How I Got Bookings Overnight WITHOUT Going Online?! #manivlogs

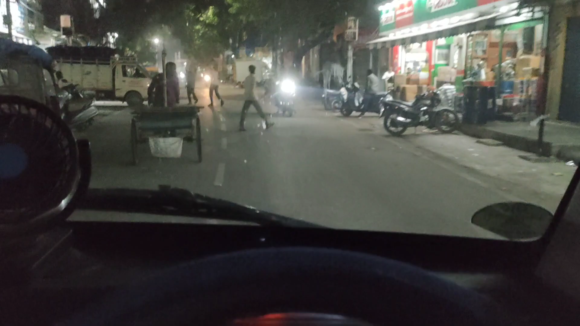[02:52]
సో ఇక మనం గోడౌన్ నుంచి అయితే స్టార్ట్ అయితే అయిపోయాం ఫ్రెండ్స్. మనం నియర్ ఇప్పుడు దగ్గర చార్మినార్ దగ్గరికి అయితే వచ్చేసాం. ఇది మనకి అఫ్జల్గంజ్లో అయితే ఉన్నాం.
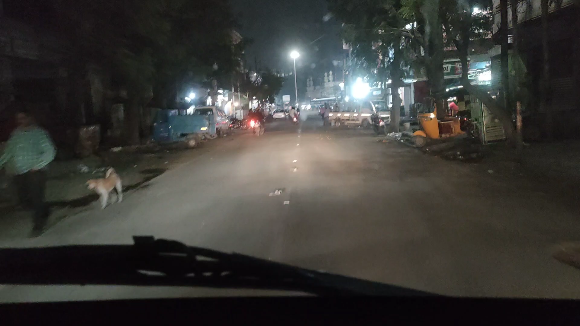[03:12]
మనం ఇక్కడికి వచ్చేసరికి నాకు 9:00 అయితే అయింది, 9 to 9:30 దాకా అయిపోయింది. ట్రాఫిక్ అయితే ఒక లెవెల్లో ఉంది, చాలా అంటే చాలా హెవీ ట్రాఫిక్ ఉంది.
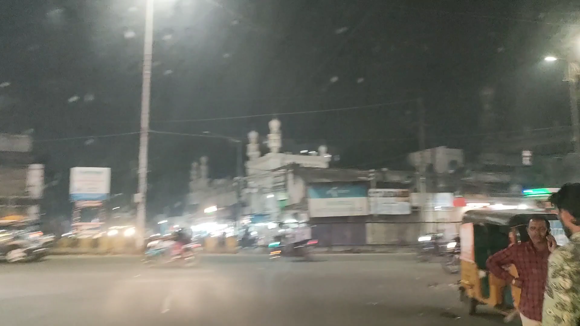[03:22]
సో నాకు రూట్లు అంతా బాగా తెలుసు కాబట్టి నేను మెయిన్ రోడ్లో వెళ్లకుండా గల్లీలో కొట్టేశాను. సో ఇది ట్రిక్స్ అయితే యూజ్ చేస్తూ ఉండండి.
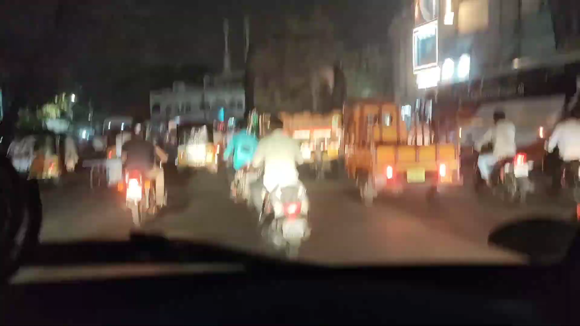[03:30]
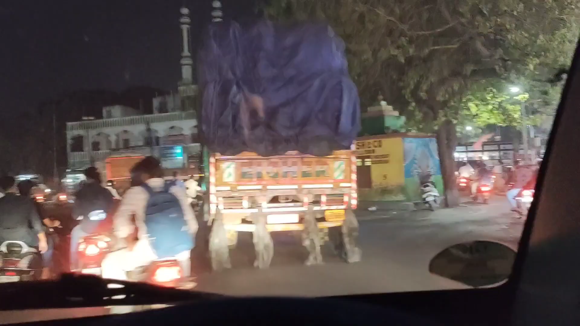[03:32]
ఎప్పుడైనా ఫుల్ ట్రాఫిక్ ఉన్నప్పుడు అక్కడే ఇరుక్కుపోకుండా ఏమైనా తెలిసిన గల్లీలు
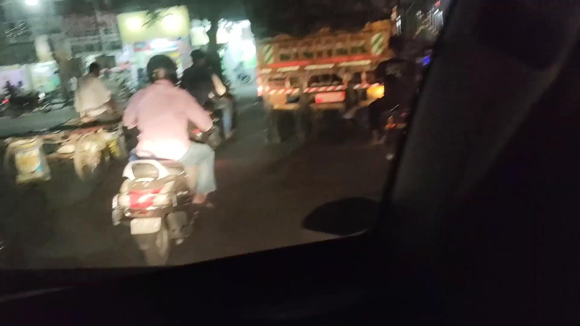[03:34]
ఉంటే ఆ గల్లీలోకి వెళ్ళిపోతే మనం కొంచెం ఈజీగా అయితే మన డెస్టినేషన్కి అయితే వెళ్ళిపోదాం. సో మనం అబ్జర్వర్ సర్కిల్ దగ్గర అయితే ఉన్నాం.
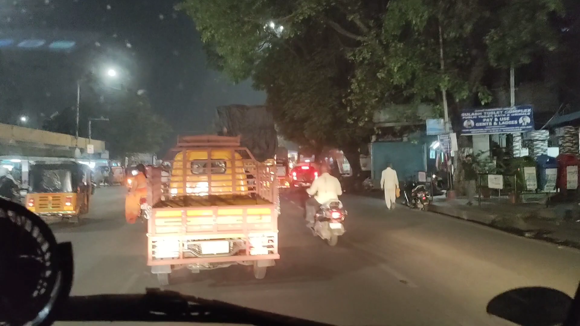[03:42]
సో ఇక్కడ నుంచి నాకు తెలిసి ఒక 1/2 కిలోమీటర్ అయితే ఉంటుంది. డ్రాప్ లొకేషన్కి వెళ్ళిన తర్వాత అన్లోడింగ్ చేసేటప్పుడు వీడియో చూపిస్తా.
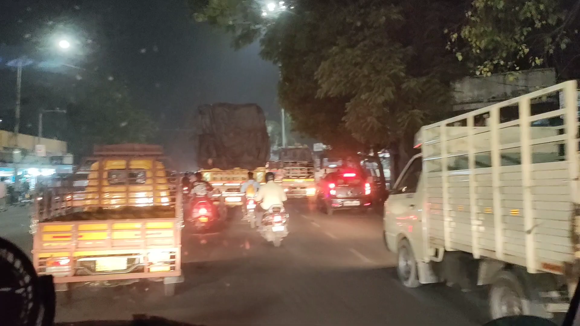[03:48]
సో మనం అన్లోడింగ్ పాయింట్ కూడా వచ్చేసాం.
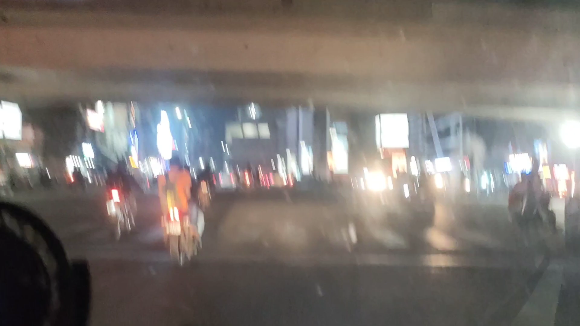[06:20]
సో ఇక్కడ నుంచి అయితే మనం స్టార్ట్ అయిపోయాం, కాస్త స్కిప్ అయితే చేసేసాను వీడియో అనేది. సో ఎక్కడ కూడా 11 తర్వాత కాబట్టి నాకు ఎక్కడ కూడా ట్రాఫిక్ ఉన్నట్టు అనిపించలేదు, రోడ్లన్నీ ఖాళీగా ఉన్నాయి.
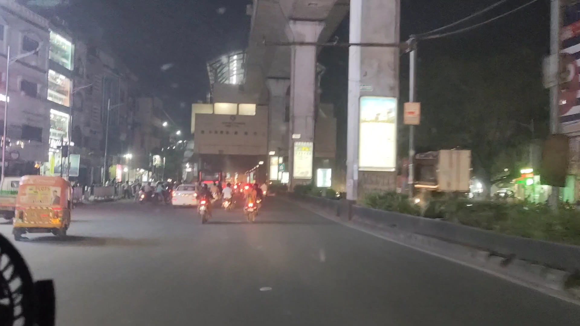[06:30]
సో డే టైంలో అయితే ఫుల్ ట్రాఫిక్ ఉంటుంది. సో నేను అక్కడైతే 11:30 అట్లా అయితే స్టార్ట్ అయ్యాను. సో ఇప్పుడు నియర్ బై పంజాగుట్ట మెట్రో స్టేషన్ దగ్గర అయితే ఉన్నాను. సో మనం వెళ్ళాల్సిన డెస్టినేషన్ అమీర్పేట్ యూసఫ్ కూడా బోరబండ వెళ్ళాలి.
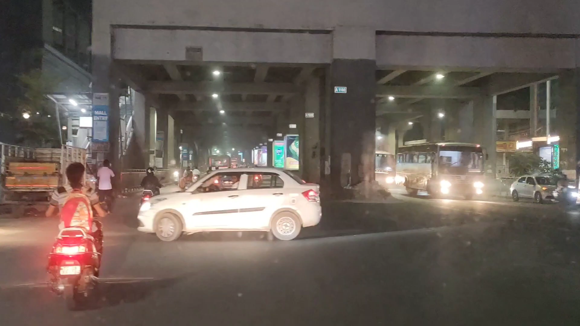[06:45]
సో ఇక్కడ వీడియో స్కిప్ చేస్తాం ఫ్రెండ్స్. నియర్ బై మనం డ్రాప్ లొకేషన్,